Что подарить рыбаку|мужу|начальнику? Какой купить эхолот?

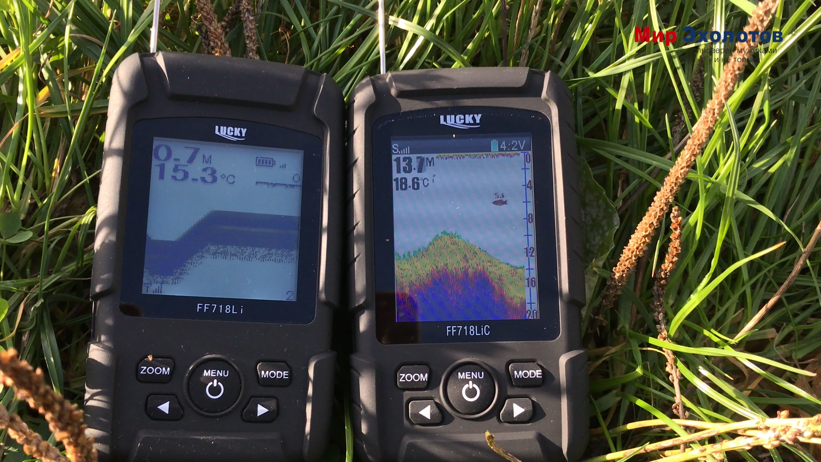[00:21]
Эхолоты – это приборы, которые сканируют водоем, и после этого можно будет понять, есть ли там рыба, а также знать, на какой глубине вы находитесь,
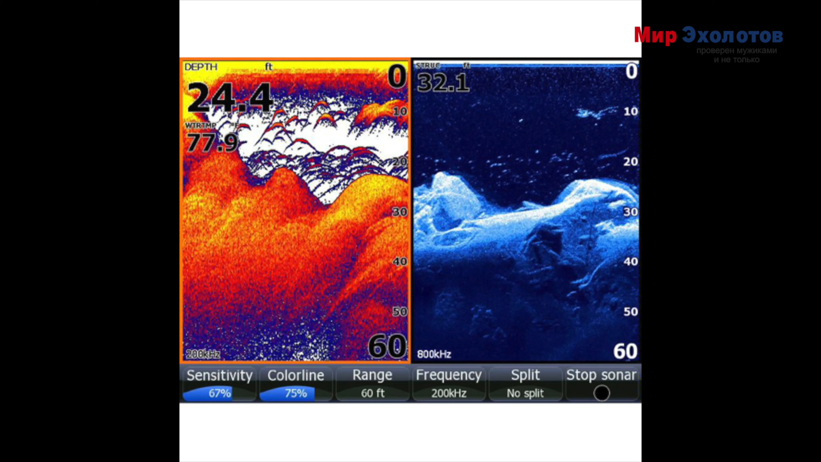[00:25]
On screen: depth 24.4 ft
увидеть рельеф дна,
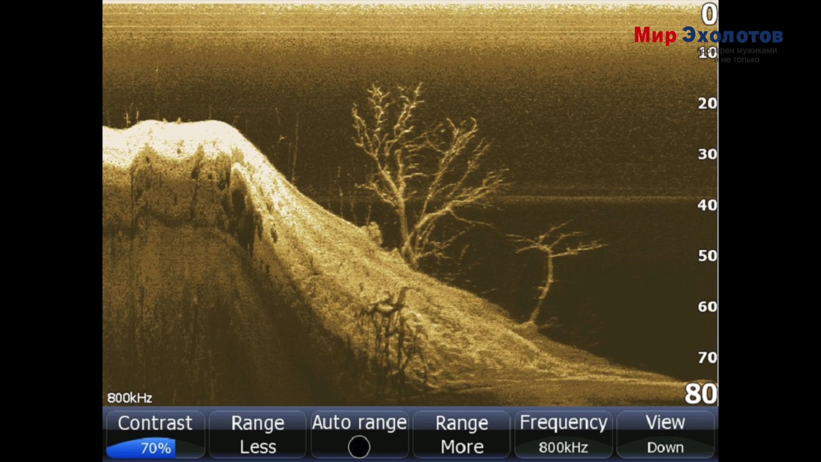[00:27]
температуру воды и нахождение на дне предметов по типу коряк, затонувших лодок и тому подобное.
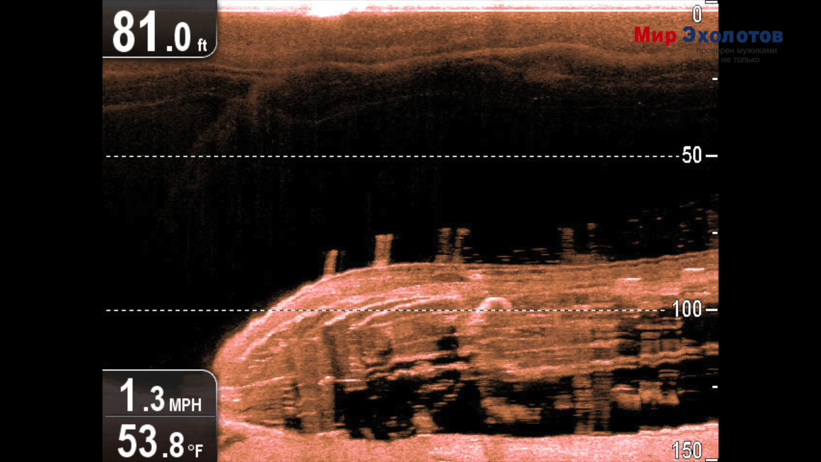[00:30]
On screen: depth 81.0 ft, water 53.8°F, speed 1.3 mph
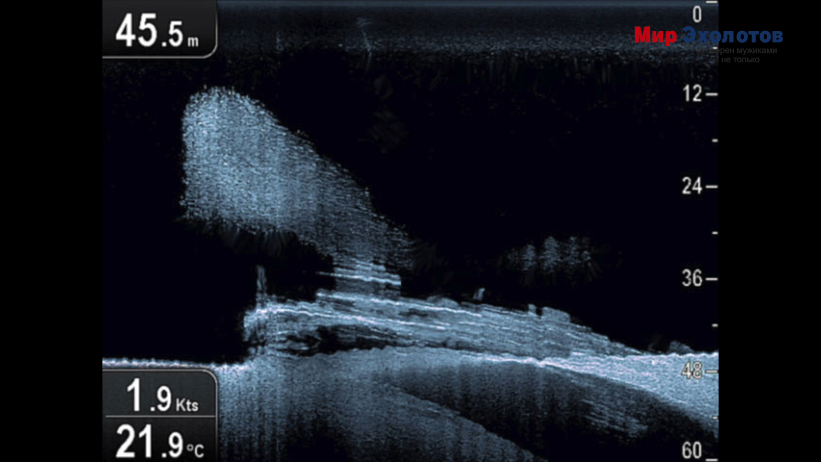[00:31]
On screen: depth 45.5 m, water 21.9°C, speed 1.9 kn
Теперь расскажу про функции, которые отвечают на определенные требования. Эхолокация. Данная функция отвечает за то, чтобы показывать вам рельеф дна и наличие рыбы.
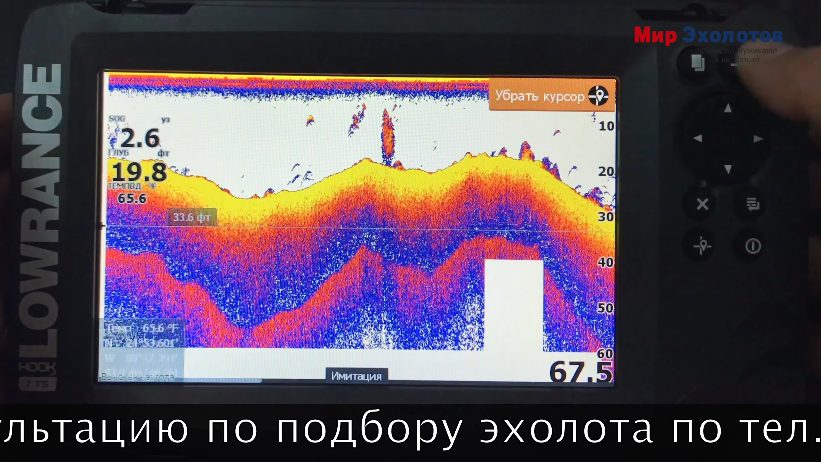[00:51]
On screen: water 65.6°F
В этой функции отображается рыба либо иконками рыб, либо дугами. Чем больше дуга и толще, тем крупнее рыба. Данная функция присутствует на всех эхолотах. Структура дна. Данная функция показывает нижнее сканирование, где вы точно увидите очертания предметов.
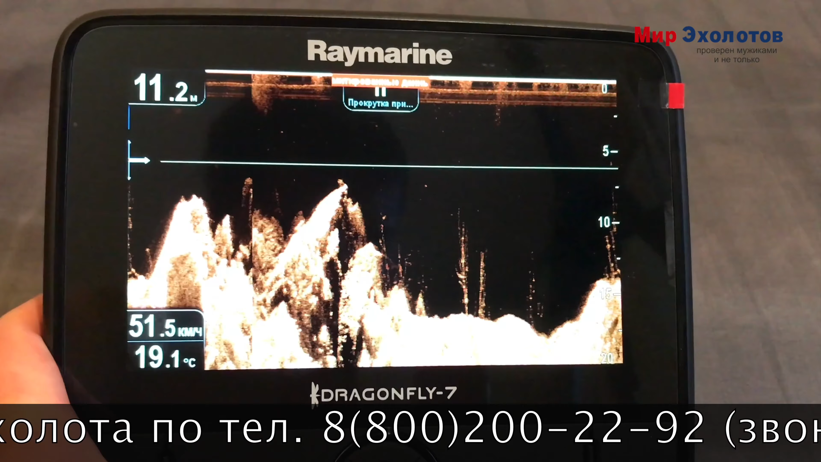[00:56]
On screen: depth 11.2 m, water 19.1°C
При отсутствии этой функции вы увидите лишь некий бугор дна и не поймете, что там лежит.
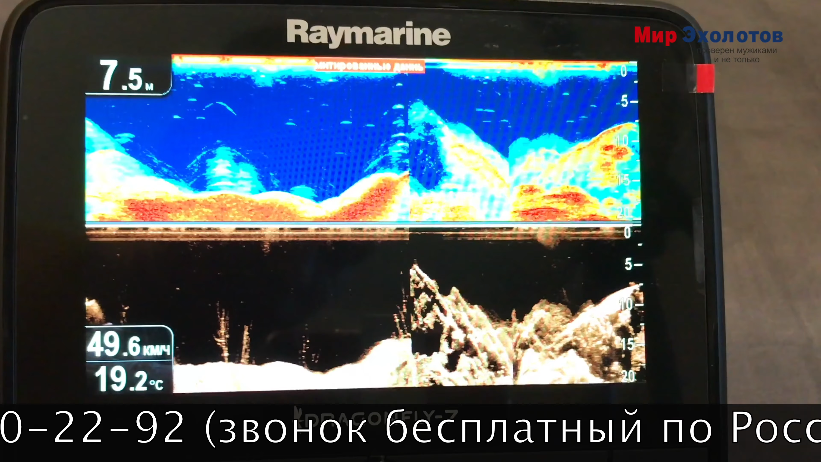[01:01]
On screen: depth 7.5 m, water 19.2°C, speed 49.6 km/h
Данная функция начинает присутствовать в моделях от 20 тысяч рублей.
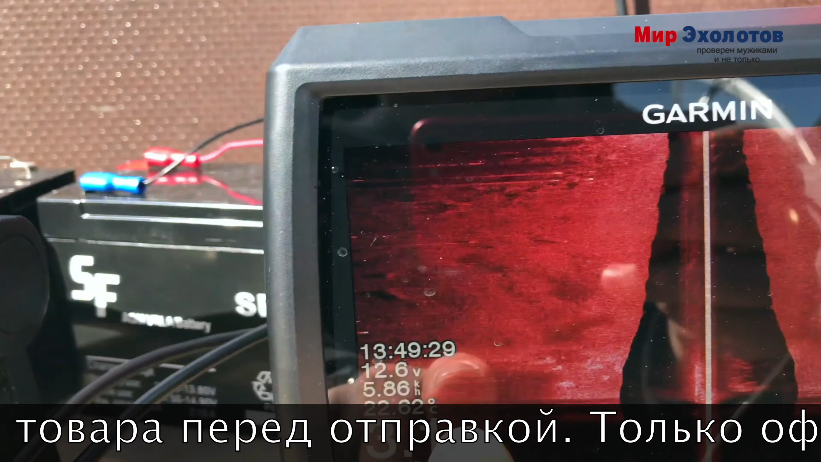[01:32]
Боковое сканирование этой функции стреляет по бортам лодки до 100 метров, но тут зависит от глубины.
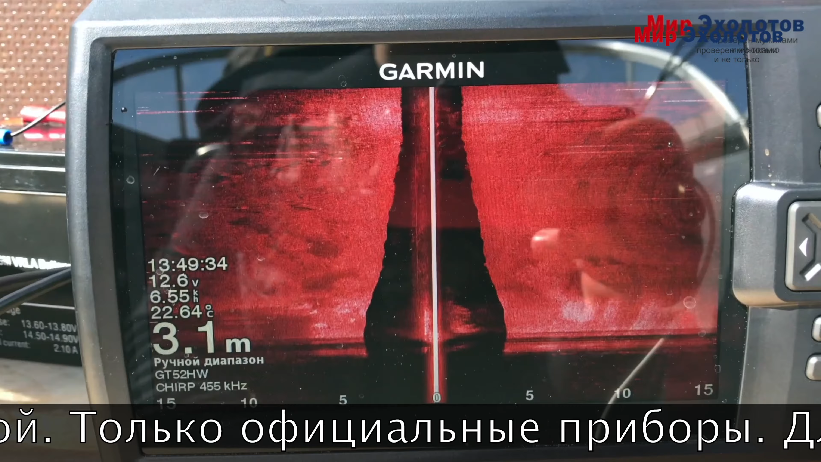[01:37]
On screen: depth 3.1 m, water 22.64°C
Она нужна, чтобы ускорить процесс поиска рыбных мест. Вдобавок, это уже визуально по-другому смотрится.
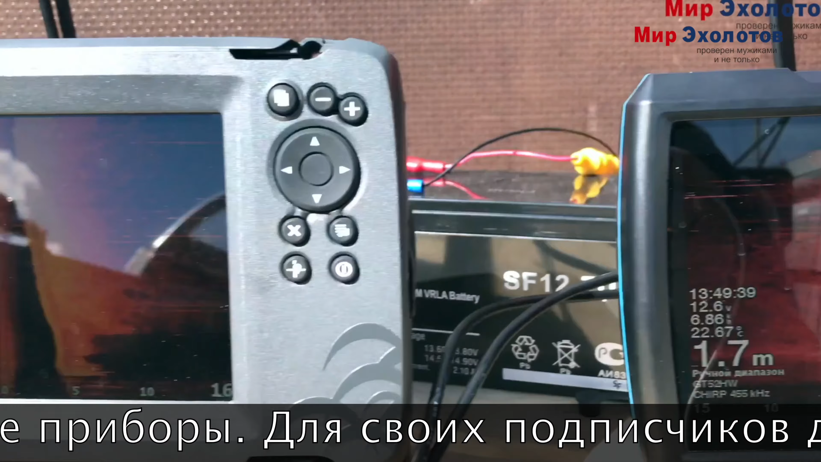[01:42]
Данная функция начинает присутствовать в моделях от 55 тысяч рублей. 3D.
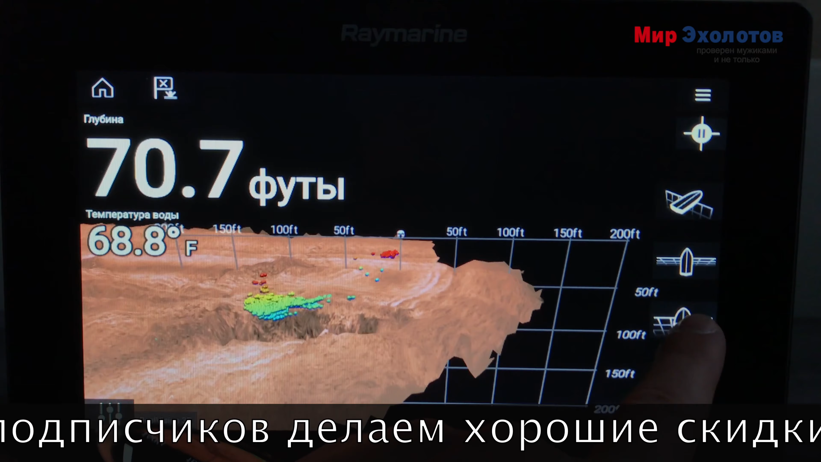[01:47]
On screen: depth 70.7 ft, water 68.8°F
Соответственно, показывает все, что на дне в 3D формате. И вы можете со всех сторон рассмотреть объекты, находящиеся под водой.
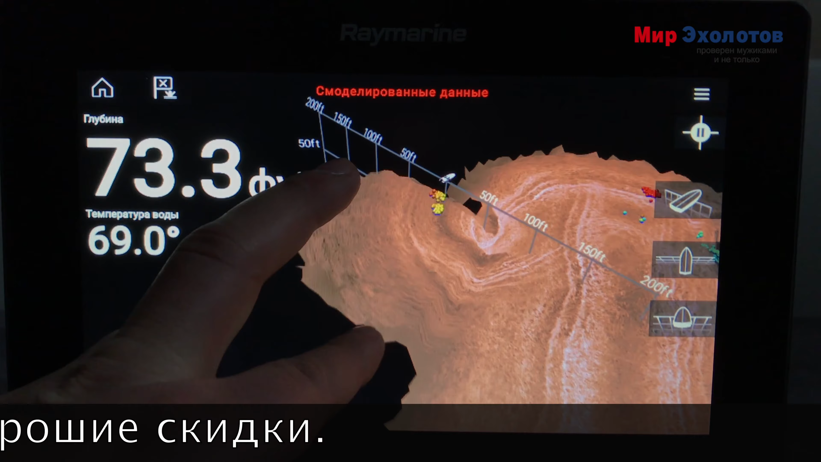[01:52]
Данная функция присутствует в моделях от 120 тысяч рублей.